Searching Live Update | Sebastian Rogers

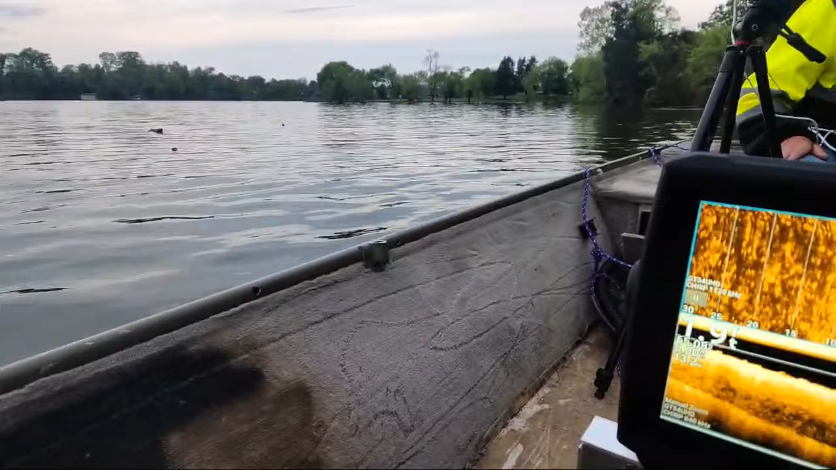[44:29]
Plus, it's sticking out, so if it was, then there would be no question.
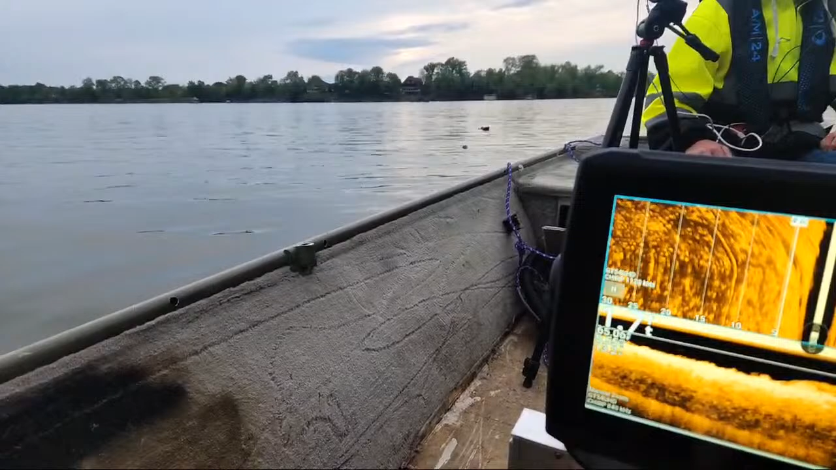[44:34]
Well, there's a lot of debris over here.
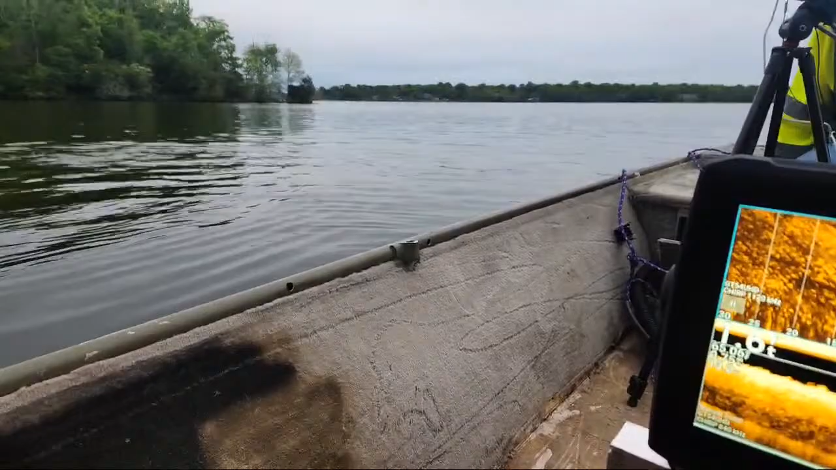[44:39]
It's 1 foot of water, 1.7. That. Stick or something. Some of this shit looks like a little animal popping out. Yeah, it's like, I keep forgetting to get binoculars, so I don't have to get so close to stuff.
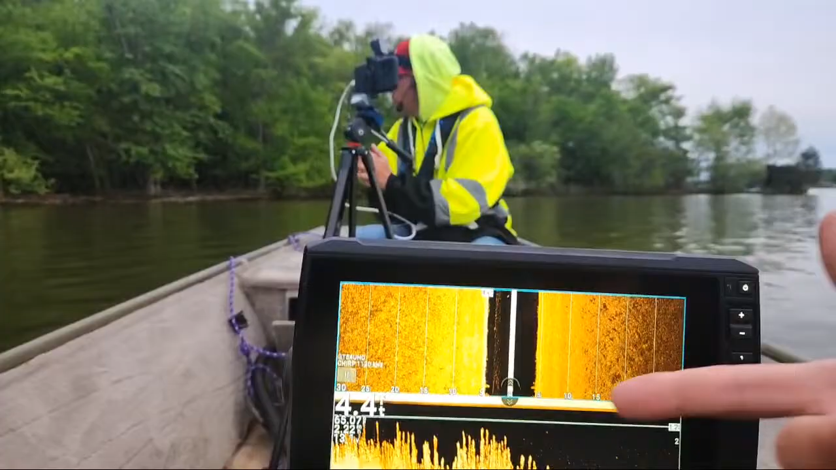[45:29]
It's 4 foot, but there's so much stuff sticking out, I can't scan that right without turning and having to worry,
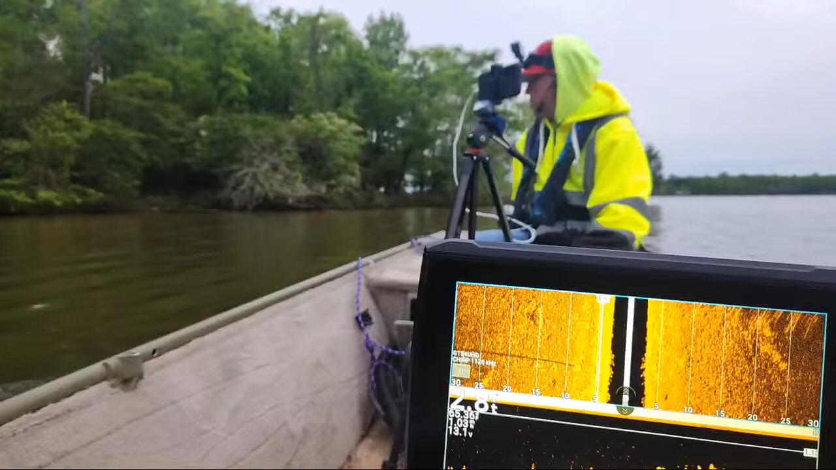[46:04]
I definitely need to figure out a little device to scan little stuff like this.
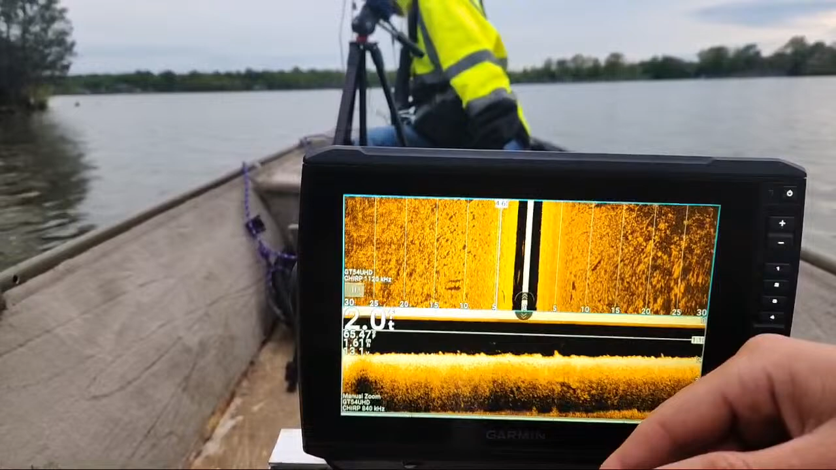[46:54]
Right now, I'm more or less just doing a visual because too much stuff sticking out, and then it gets shallower. Which, from that point,
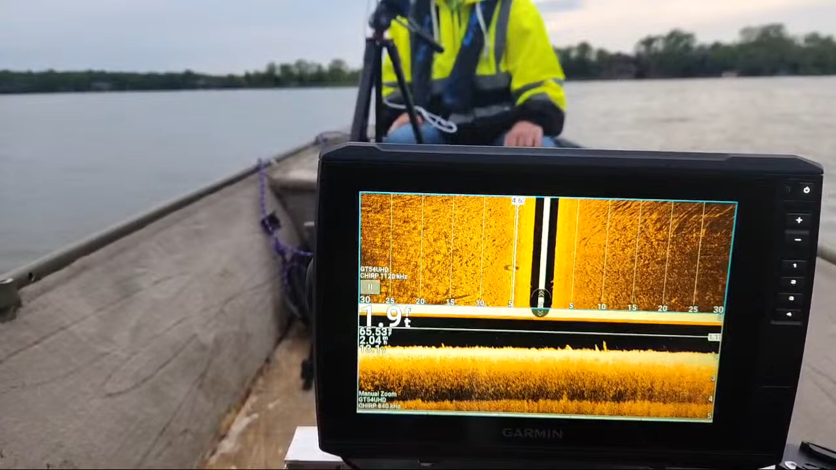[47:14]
On screen: depth 1.9 ft
that's 2 foot of water. I hate talking dark. It wasn't like weighted down. I can't mute, so.
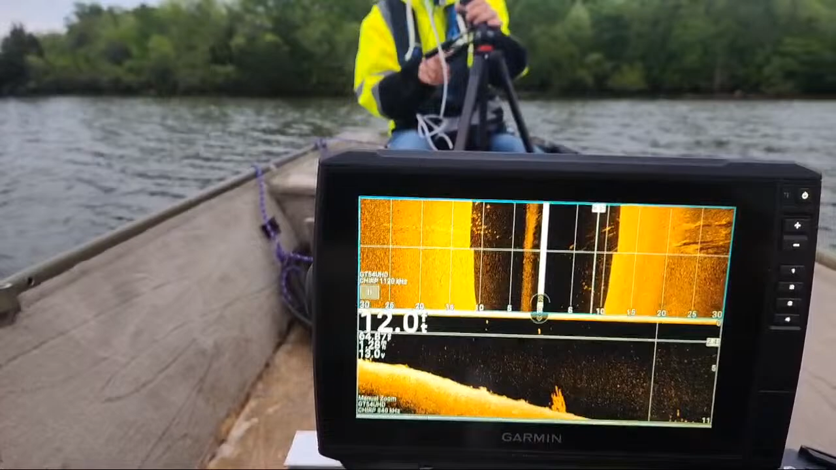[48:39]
Something that was like this, but I think it was a tree or something. But that's the only thing that I've seen like that. I don't know what all that is.
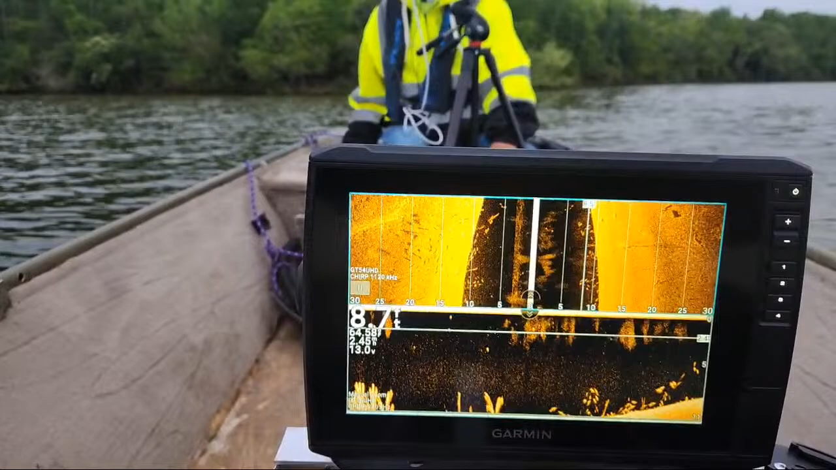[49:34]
It's like a, oh, there's a bunch of fish. They must be eating off whatever that is. Like a bunch of them, like, I don't know what it is. Like vegetation, yeah. But big.
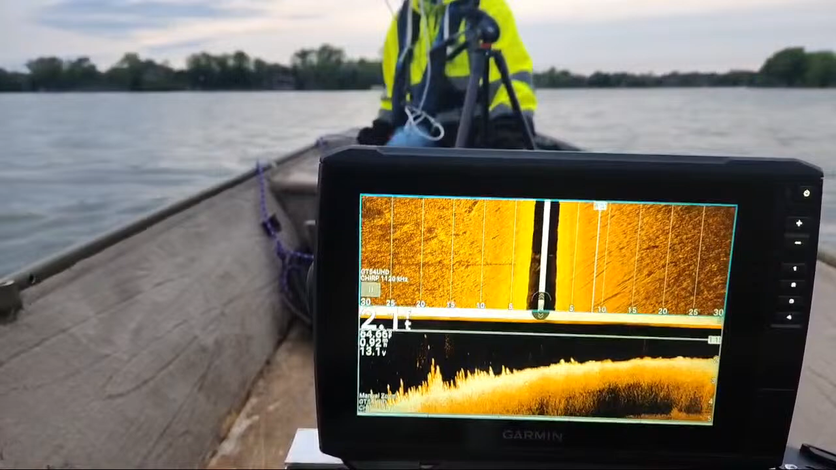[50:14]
Alright, it says it's following the point just to the left.
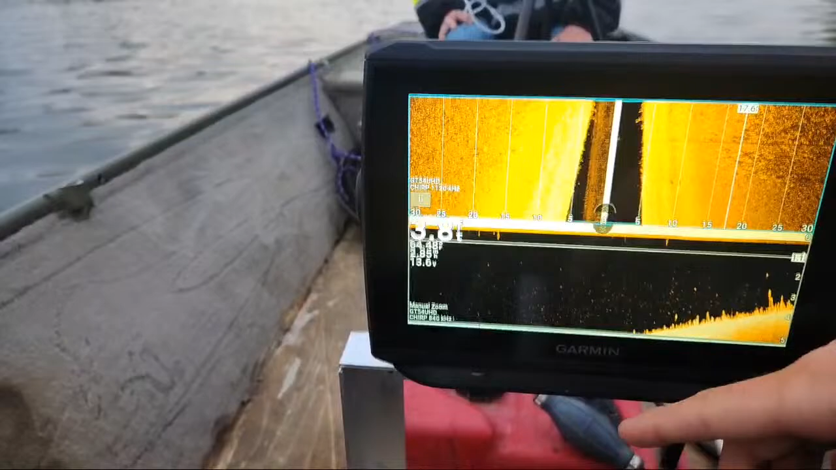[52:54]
Not your side, but my side. The first one, yep. Go ahead, hit that, and then the third one, yep. That way we got lights.